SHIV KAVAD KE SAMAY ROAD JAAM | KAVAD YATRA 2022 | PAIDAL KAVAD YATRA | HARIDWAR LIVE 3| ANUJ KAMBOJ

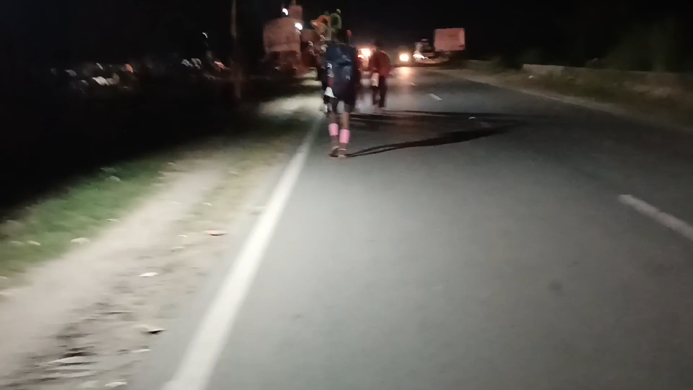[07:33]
रात के 12 बज चुके हैं और फिर भी हमारी टीम बढ़ रही है आगे,